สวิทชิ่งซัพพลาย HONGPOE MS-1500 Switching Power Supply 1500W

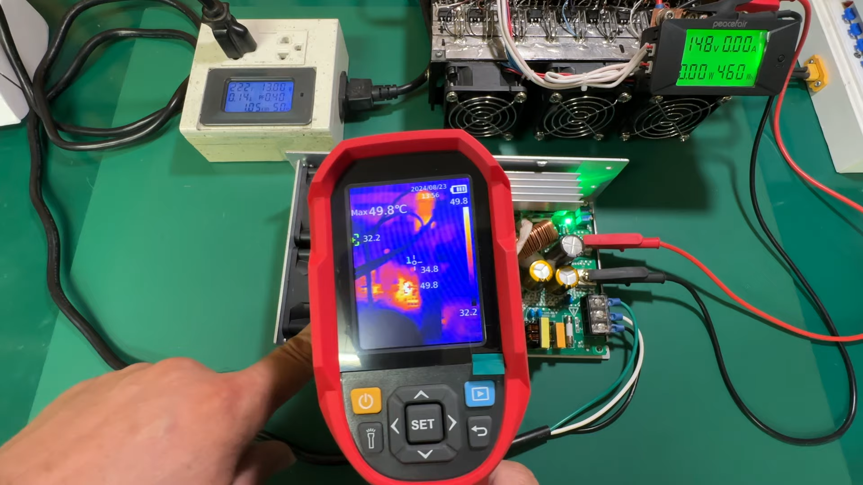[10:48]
On screen: max 49.8°C
ังไม่มีอุณคุมยังไม่ร้อนก็มี ic ใจไฟนะครับเป็น ic standby นั่นเองประมาณ 50 องศาเซียดเซียดนั่นเองModfet Diode ก็ยังไม่ร้อนนะครับ นานยังไม่ร้อน อ่ะ เริ่มจ่ายนะครับ มีแรงรันก็ขยับขยื่นหน่อย
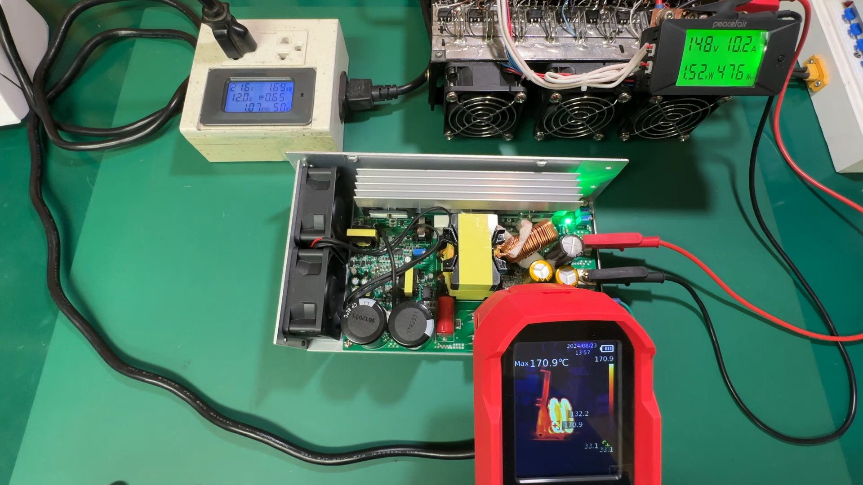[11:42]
On screen: max 170.9°C
อตรงนะครับยังใช้แต่ตัวใหญ่นะ ใช้ ntc ตัวใหญ่
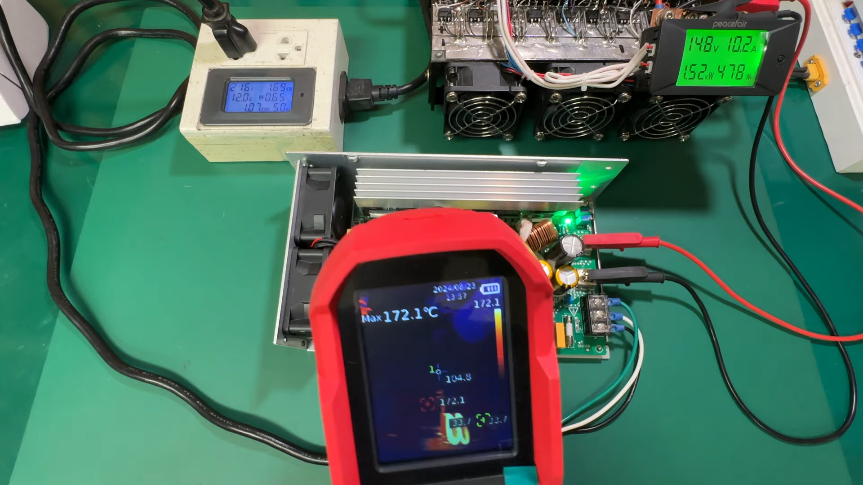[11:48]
On screen: max 172.1°C
พอเราก็เกิดขึ้นนอน อ่ะ มอดเซียดนะครับ มอดเซียดร้อนนะอ่ะ อย่างนี้
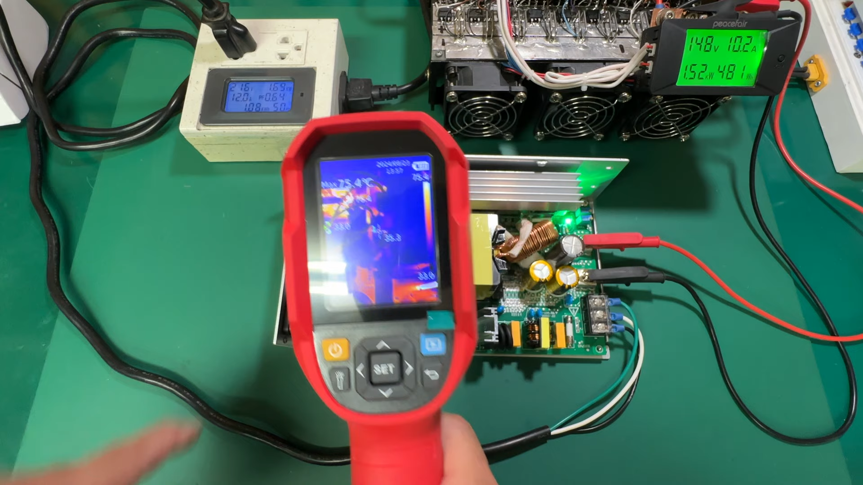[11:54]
70 กว่าอองศา 75 75 กว่าอองศาเซียดเซียดได้โอด rectify ก็เริ่มของงานร้อนนะครับ
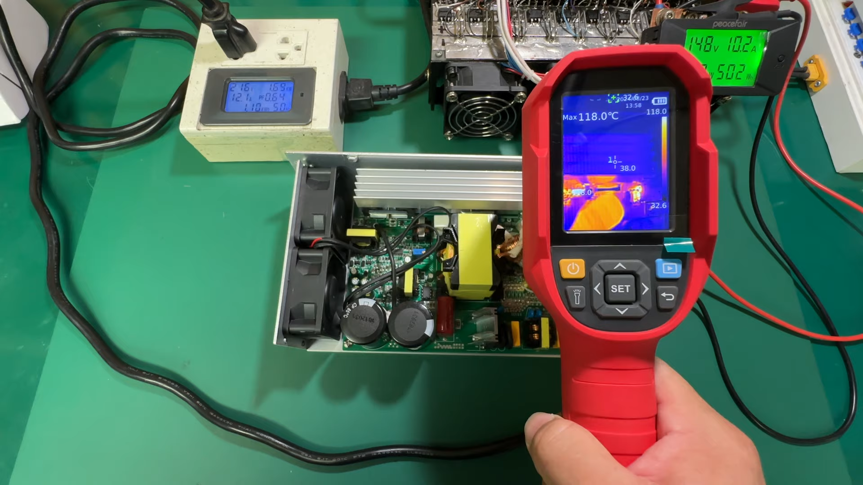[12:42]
On screen: max 118.0°C
อ่ะ ก็จะมี เป็นได้โอดนะครับ ได้โอด rectifyแปดสิบกว่าอองศาเซียดเซียด แปดสิบกว่าอองศาเซียดเซียดน่ะ พันห้าหรอยวัตต่อ โรงงานเป็นนาทีนาทีอย่างนี้ได้สบายเลย
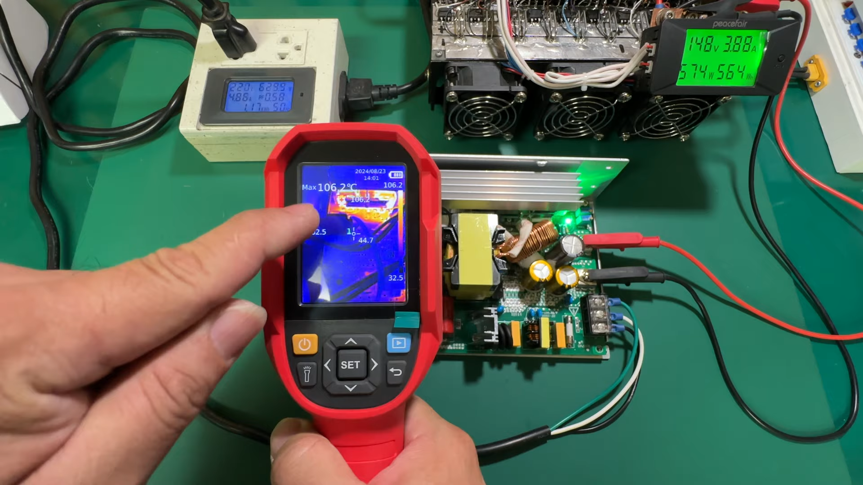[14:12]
On screen: max 106.2°C
500 วัตินะครับ ความร้อนเกิดขึ้นนะครับมอดเฟ็ดร้อนมากเป็นร้อยองศาเสียดเสียดเลย